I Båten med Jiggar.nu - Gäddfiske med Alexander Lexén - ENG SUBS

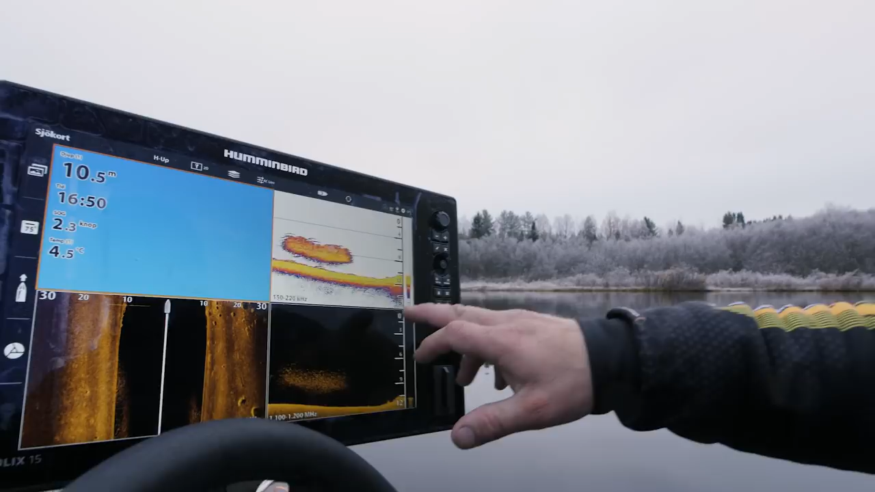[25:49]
On screen: depth 10.5 m, water 4.5°C
Och här då kan vi se betesfisk. Tittar vi här på vår side scanner.
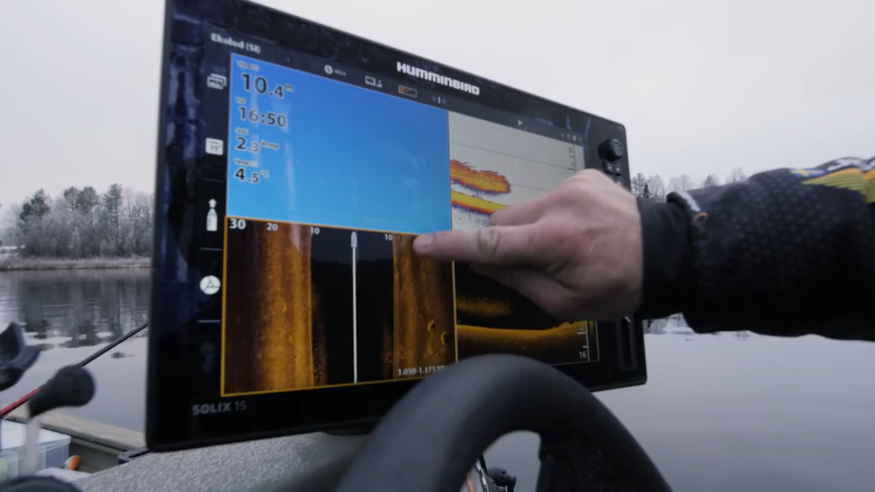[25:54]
On screen: water 4.5°C
Side image. Då ser vi att det är betesfisk på vänster och höger sida.
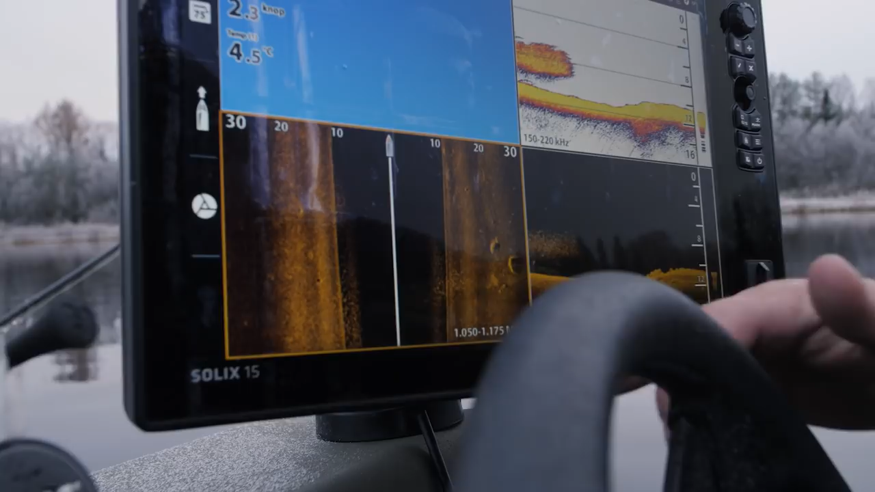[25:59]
On screen: water 4.5°C
Det har alltså kört över hela stimmet. Sjukt bra verktyg.
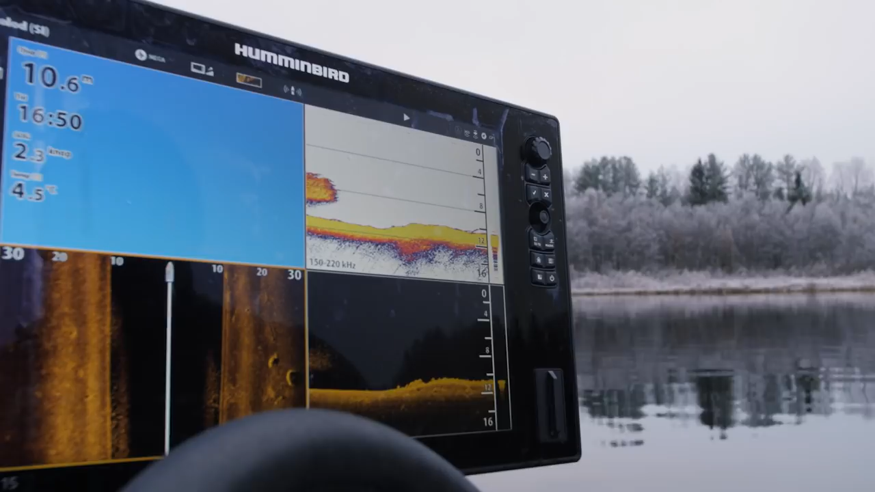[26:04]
On screen: water 4.5°C
Så det vi ska göra nu det är att passa på att fiska på de här nu.